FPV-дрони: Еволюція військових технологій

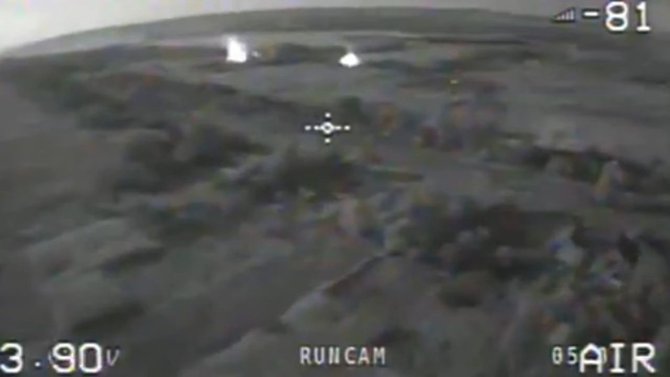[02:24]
ентузіасти також ведуть тести зі спареними тепловізійними та нічними камерами на борту, надаючи безпілотникам ще більше функціональності Також в скорому майбутньому будуть поставлені на фронт дрони-камікадзе із вбудованою системою штучного інтелекту,